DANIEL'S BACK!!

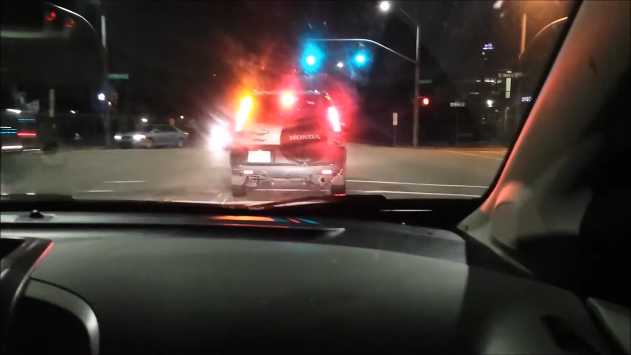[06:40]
Is that Parkour Drive? No, West Park Drive. Dude, this is the place where. I know this intersection. This is a Christmas parade route. This is the place where the Christmas parade starts. And then straight down that road is the Capitol.
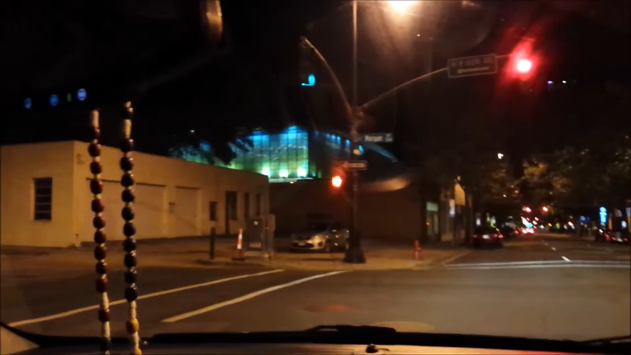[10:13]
I'm showing the subscribers a scenic tour of downtown Raleigh. Very scenic, all right, especially since it's, like, dark and everything. Hey, look, a cop car. Here we have the IMAX Theater of downtown Raleigh.
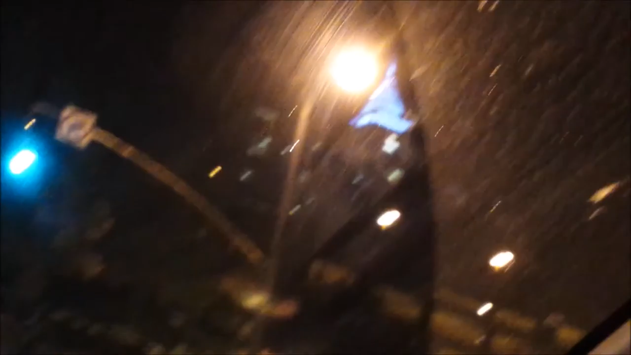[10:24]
Marble's Kids Museum, formerly known as Explorers. That window, you can see... PNC Building. Right next to that street lamp. There you go. Zoom in to that spire over there. It inspires me. Ow, shut up.
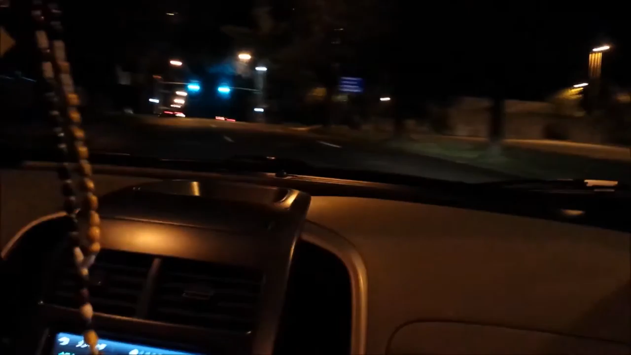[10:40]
Get it? Because it's a pun. Hey, Person Street! We made it! That's where we're supposed to go. It's a one-way that way, too, but, screw the police! Edenton. Are you sure you're going the right way? They said one way, so I gotta go this way, so I'm technically going the correct direction.